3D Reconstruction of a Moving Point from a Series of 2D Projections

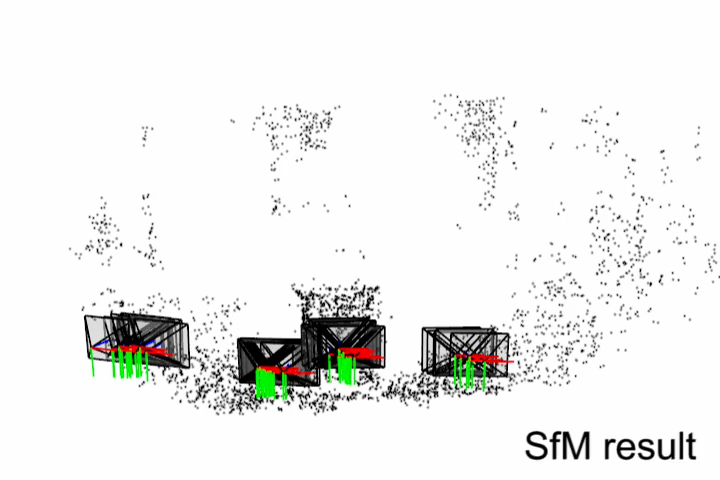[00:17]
These correspondences are used to compute the rigid 3D structure and camera poses.
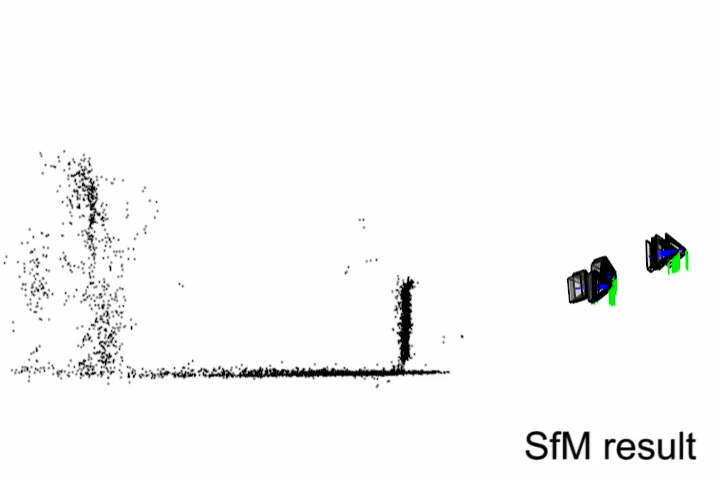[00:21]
Using these camera poses, we estimate the 3D trajectory of a moving point. Input measurements.
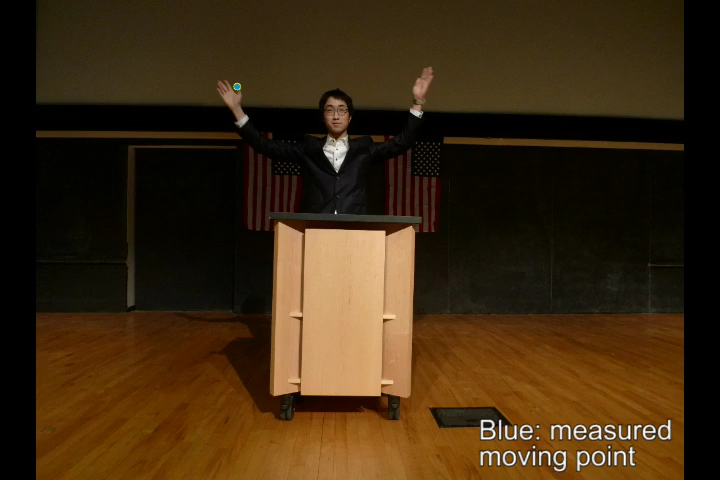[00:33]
The blue point specifies the 2D location of the moving point. Using linear trajectory basis, our method can estimate the 3D trajectory in a closed form.
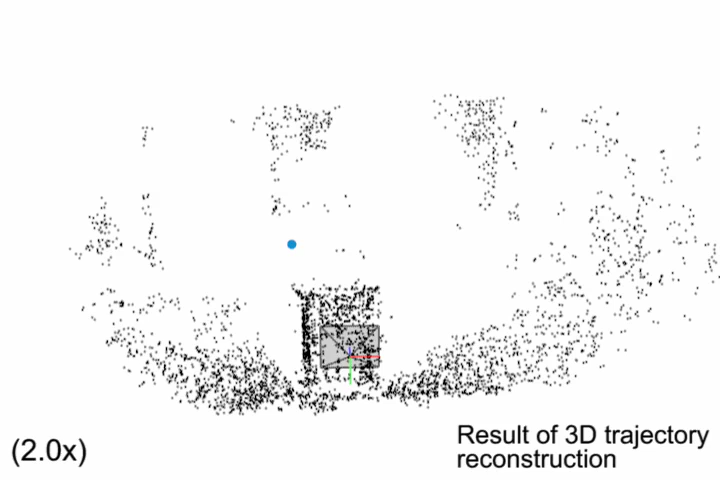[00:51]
The accuracy of 3D trajectory reconstruction is correlated to the camera center motion. For details, please see the paper.
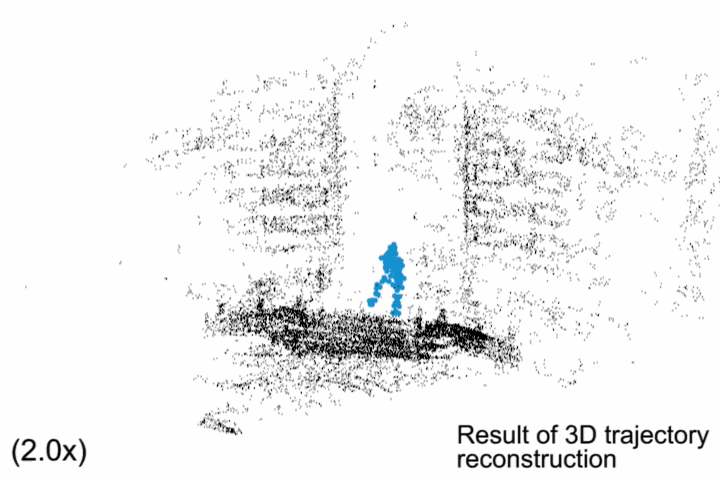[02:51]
As we reconstruct each point individually, the error in one trajectory does not affect the rest of the reconstruction.
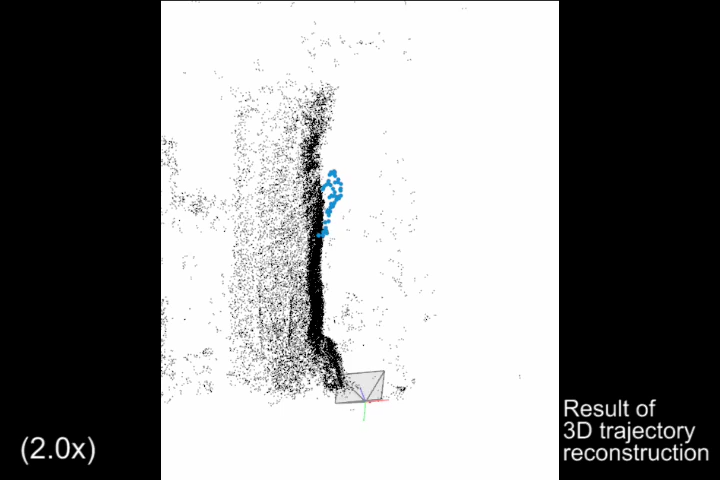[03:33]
Despite the fact that we have discrete measurements at a few time instance, DCT allows us to reconstruct a continuous representation of the 3D motion.